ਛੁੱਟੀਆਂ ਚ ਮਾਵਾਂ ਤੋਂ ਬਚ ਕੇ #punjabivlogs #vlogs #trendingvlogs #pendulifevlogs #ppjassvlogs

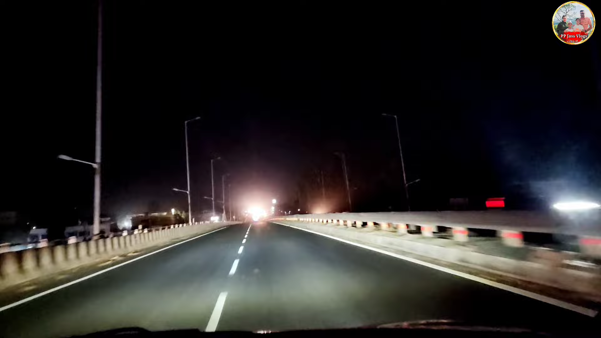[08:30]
ਹੋ ਗਿਆ ਸਾਨੂੰ ਆਉਂਦਿਆਂ ਨੂੰ ਰਾਤ ਦੇ 9 ਵੱਜ ਗਏ ਹੁਣ ਇਹ ਦਵਾਈ ਲੈ ਕੇ ਮੁੜੇ ਸੀਗੇ ਦੇਖ ਲਓ ਇੰਨੇ ਹਨੇਰੇ 'ਚ